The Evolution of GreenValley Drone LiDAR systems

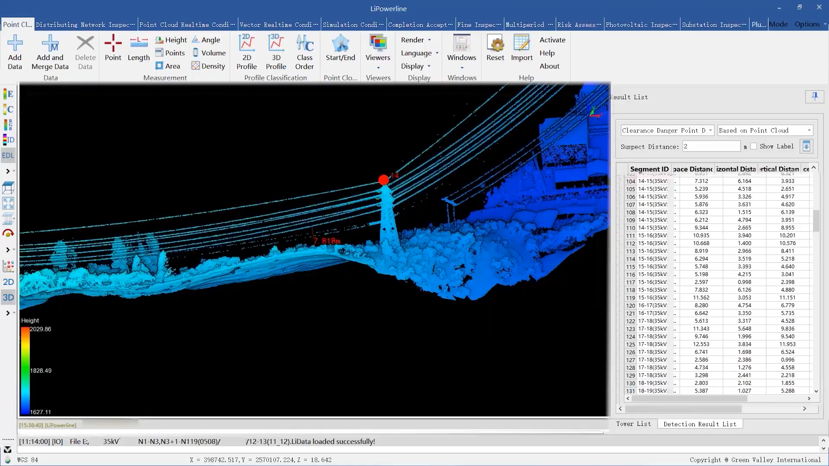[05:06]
They have updated the software to really allow you to take the raw files off of the X3H and to produce a very clean LES.
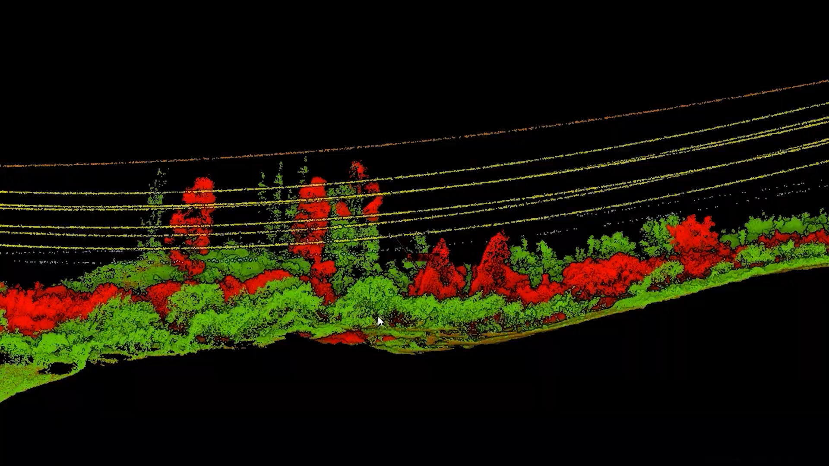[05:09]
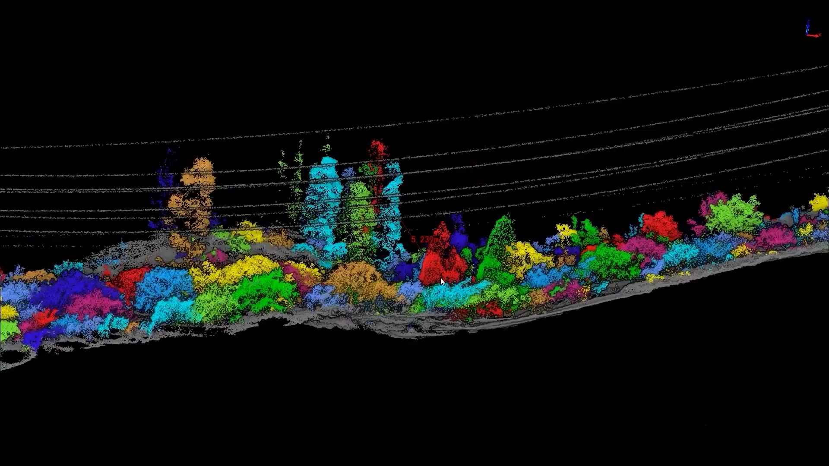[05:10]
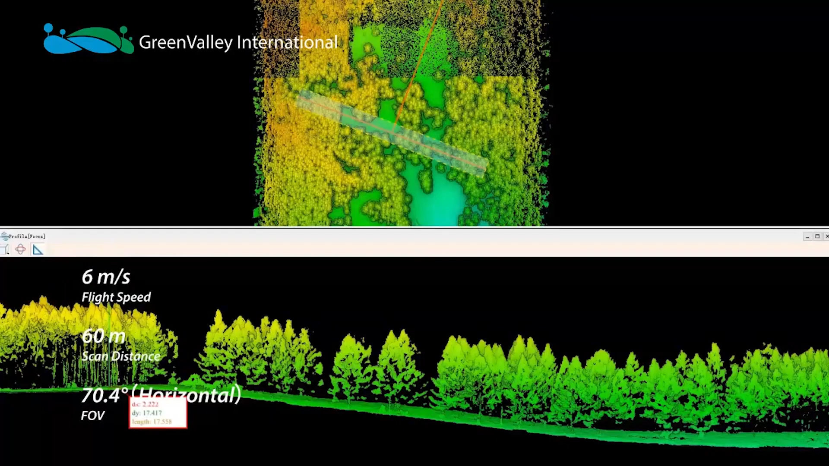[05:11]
What that means for you is that you can georeference your point cloud, clean it up,
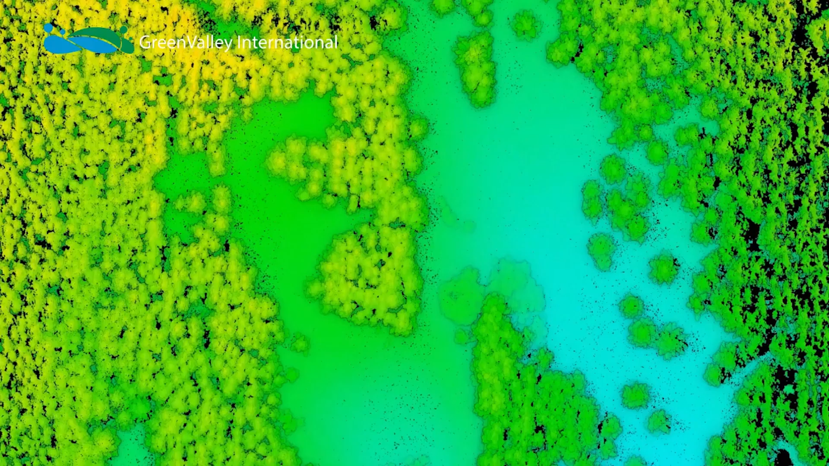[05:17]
do strip alignment within the software and export the LES to a program that you're familiar with.